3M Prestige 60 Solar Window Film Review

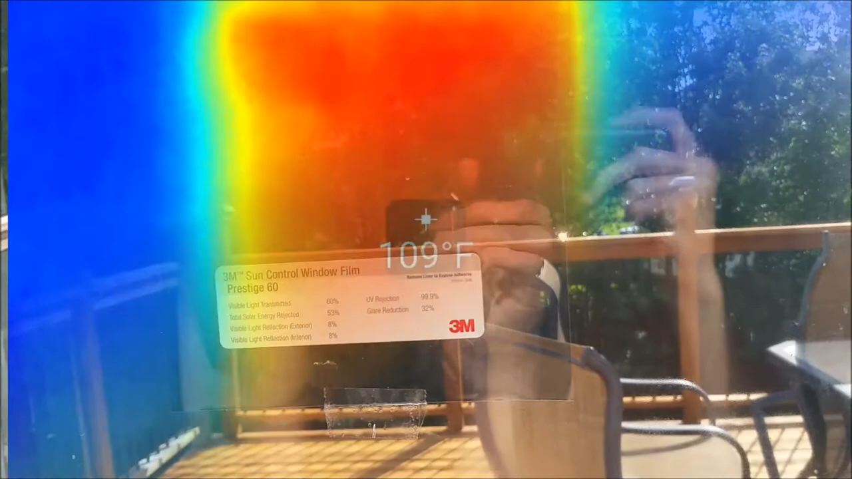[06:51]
On screen: spot 109°F
So this is a thermal view of the sliding glass door with the sample solar film attached.
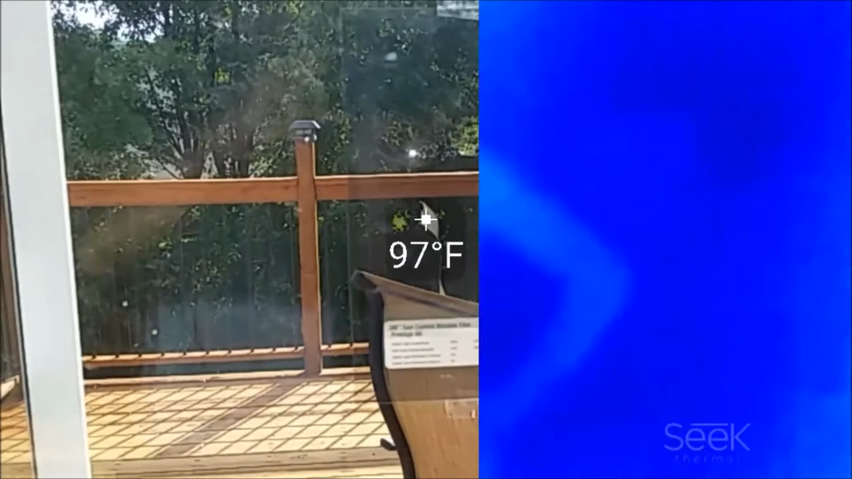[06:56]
On screen: spot 97°F
And you can see here, it's a little bit later in the day. It's 109 degrees on the solar film and about 97-ish on the window.
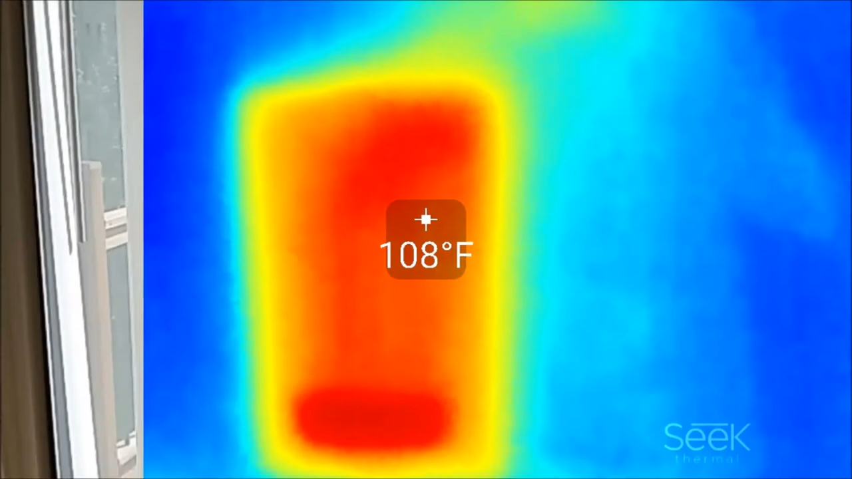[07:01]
On screen: spot 108°F
So you still have a 10 degree, roughly, differential between the two.
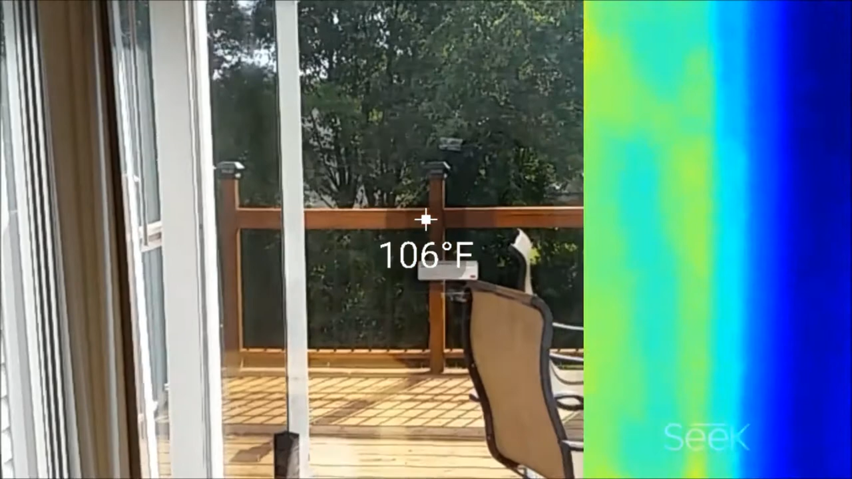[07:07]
On screen: spot 106°F
So the film is definitely heating up. There's no way around that.
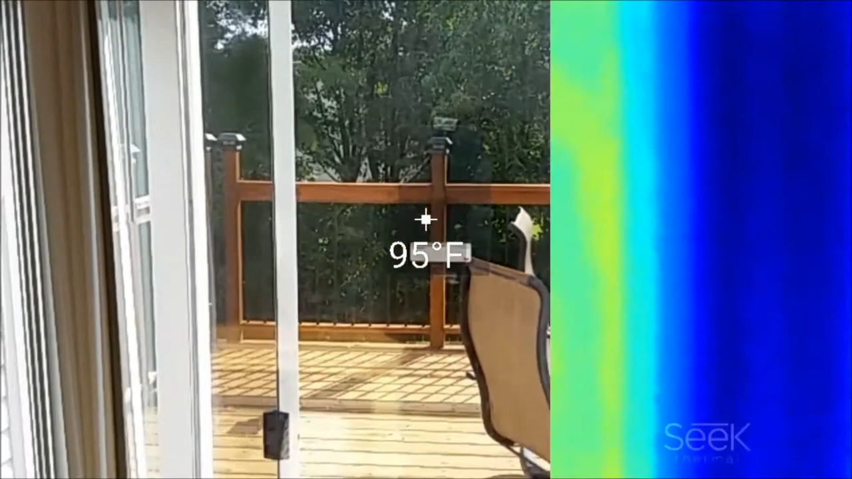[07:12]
On screen: spot 95°F
And I kind of expected the film to not heat up as much, which is causing, I think, the house to heat up.
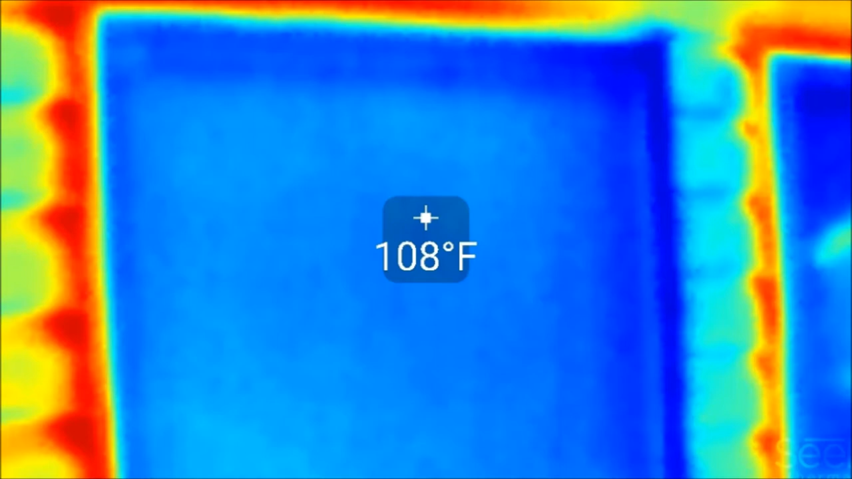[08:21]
On screen: spot 108°F
And this was kind of shocking to me. So it's 108 degrees on the outside of the window with the sun beating down on it. And if you look on the inside, it's 122 degrees. So that film has literally heated up to 122 degrees. It's hotter on the inside of the window than it is on the outside of the window, which kind of defeats the purpose.
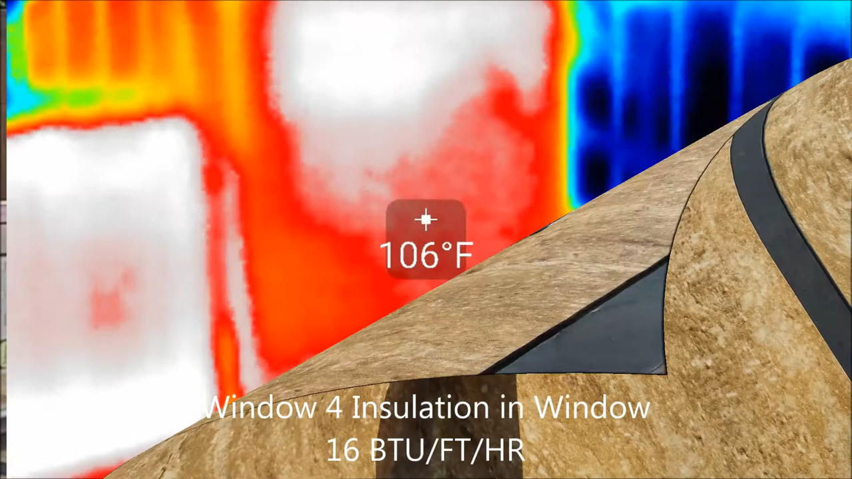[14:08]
On screen: spot 106°F
Okay, here we're doing this a little bit backwards. This is the fourth sample. It's got insulation in it.
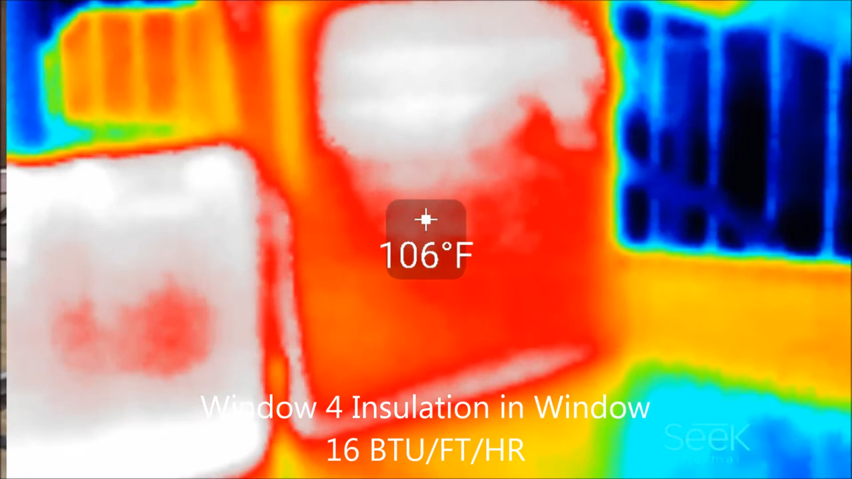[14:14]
On screen: spot 106°F
And the next one will be the dual low-E coating.
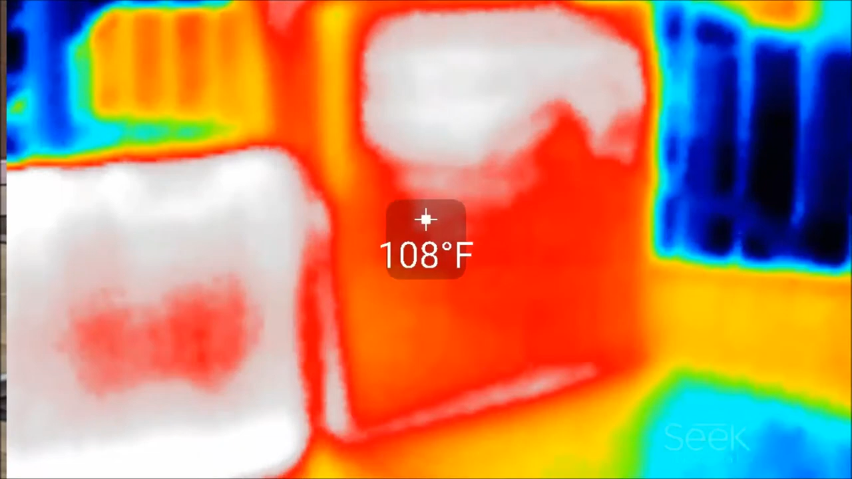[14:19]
On screen: spot 108°F
And it's going to be hotter because it's rejecting the heat from coming into the glass and reflecting it out.
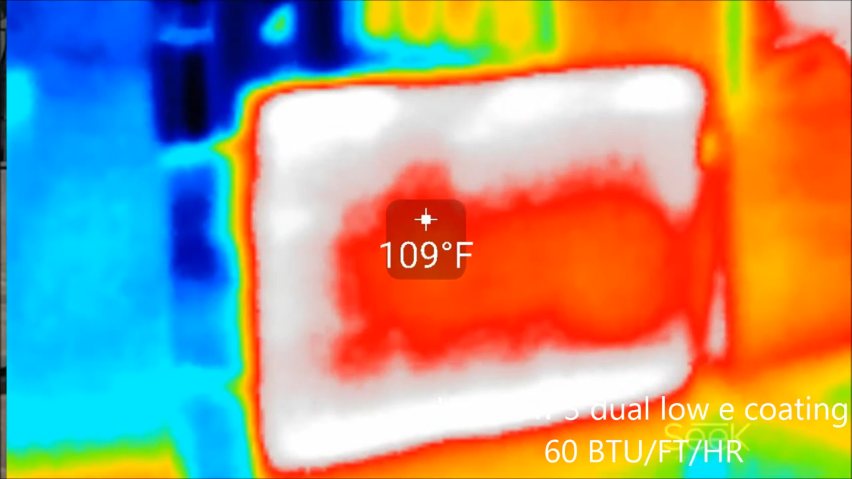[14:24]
On screen: spot 109°F
So that surface of the back part of the glass will get hot. This is a single low-E coating. The back part of the glass is cooler. The front will be hotter because it's rejecting it through the front. So this is exactly what you want for the summer if you have a summer house.
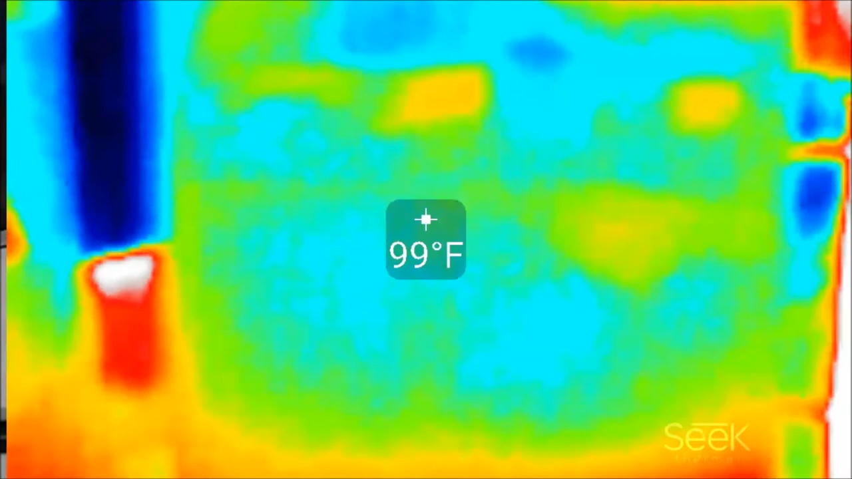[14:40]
On screen: spot 99°F
And here, this has no low-E coating whatsoever. Both sides of the window are really cool.
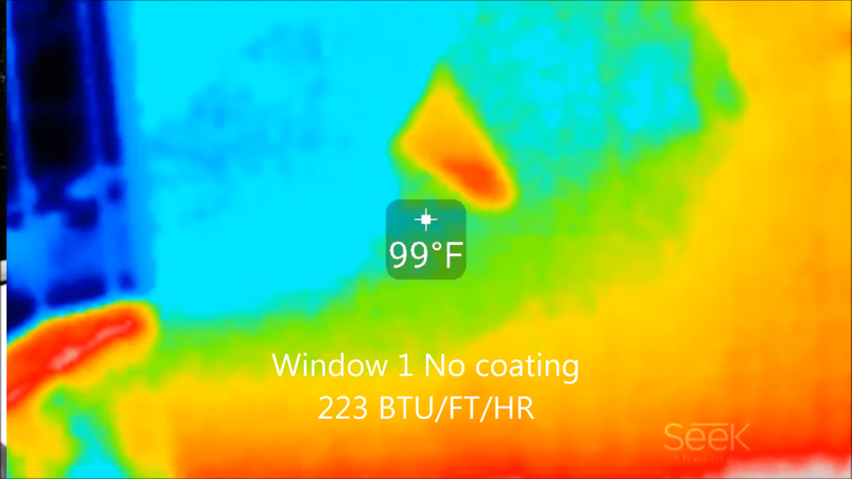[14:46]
On screen: spot 99°F
But if you remember back from the BTU measurement, the BTU measurement was somewhere in the 200. So it was letting all this energy through.
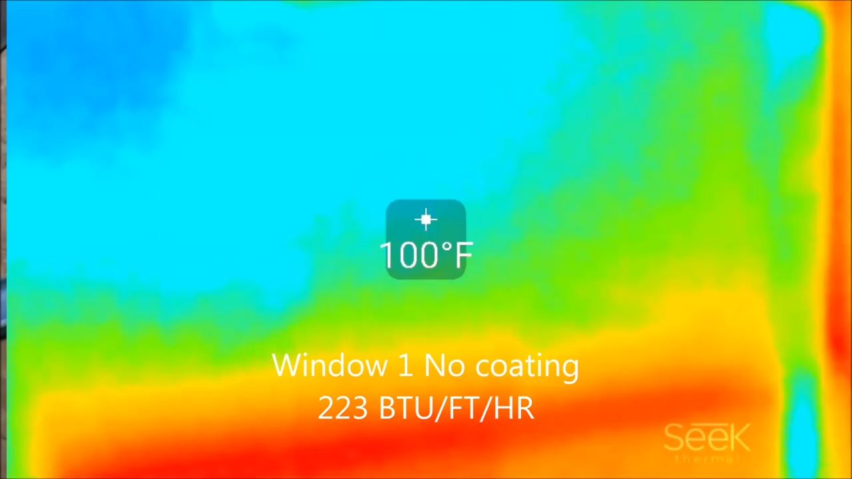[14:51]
On screen: spot 100°F
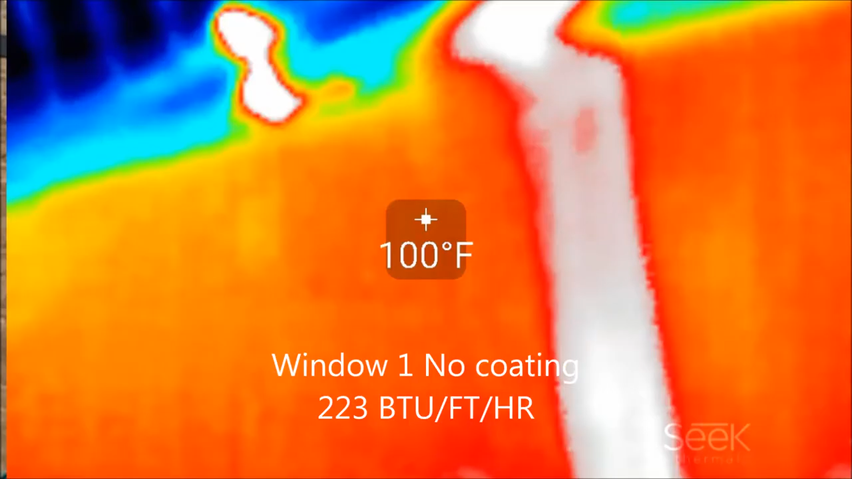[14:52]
On screen: spot 100°F
And so the more energy you block, usually the hotter the glass will be.
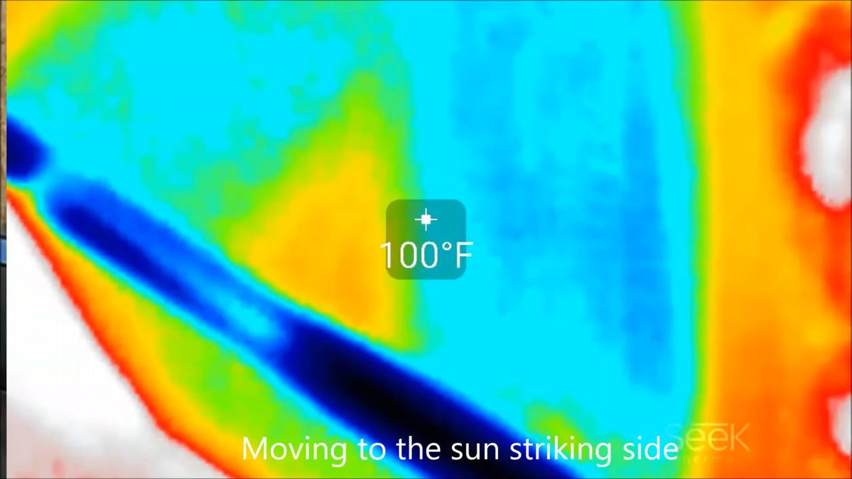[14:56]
On screen: spot 100°F
Not always, but most of the case, at least here, what you're seeing here.
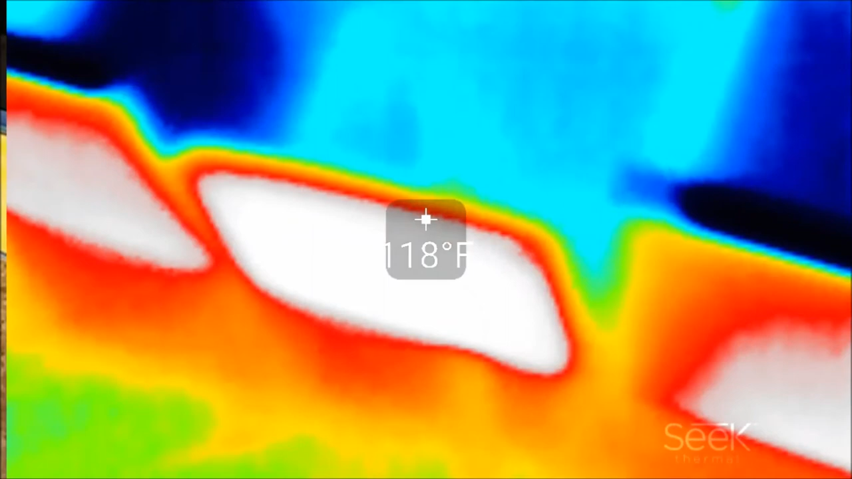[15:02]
On screen: spot 118°F
So here I'm panning back over to the fourth window here with the insulation in it.
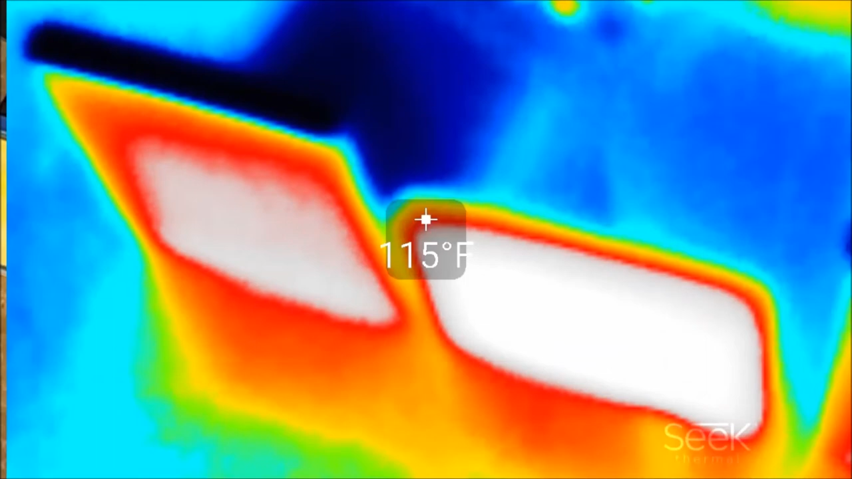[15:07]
On screen: spot 115°F
And it's fairly hot. And then as we move slowly over to the
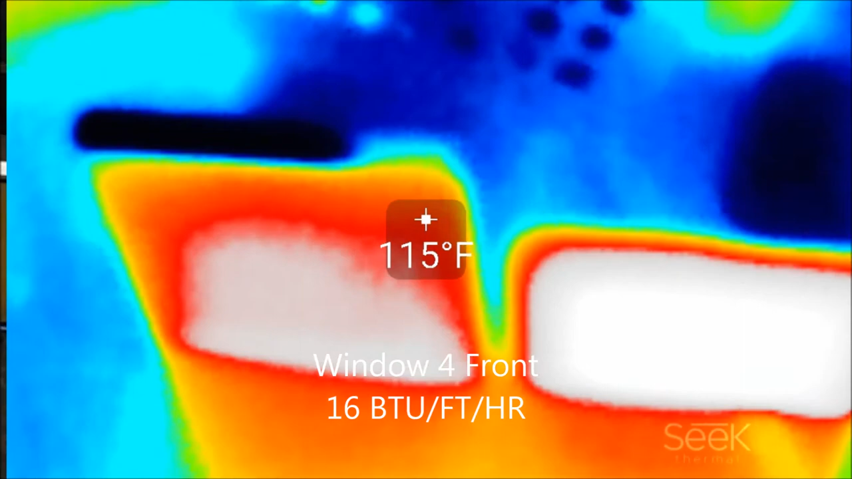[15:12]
On screen: spot 115°F
third one with the double low-E coating on the right-hand side here.